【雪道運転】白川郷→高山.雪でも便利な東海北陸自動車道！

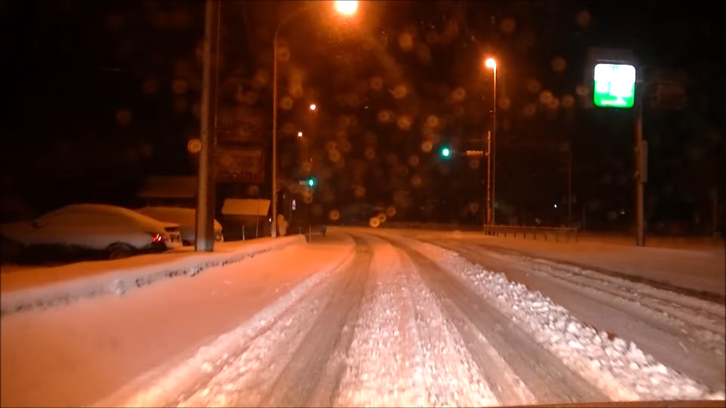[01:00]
されてないんですよ。まあこの夜中はもうどうしようもないんですけど、でね、まあ最低1回とかそういうのもなく、普通に除雪が来てなくて、もうねちょっとね、まああの156号線なんですけど、片側あのすれ違い出るね状態の、まあ、2車線分あるとこですよ。